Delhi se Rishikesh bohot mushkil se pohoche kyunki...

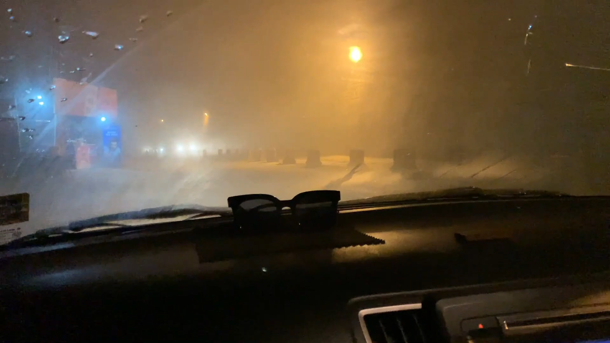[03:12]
मतलब बस वही अपना 7 बजे तक ही पहुंचेंगे, आराम से चल रहे हैं, निकल रहे हैं, धीरे धीरे चल रहे हैं, कोहरा बहुत ज्यादा है।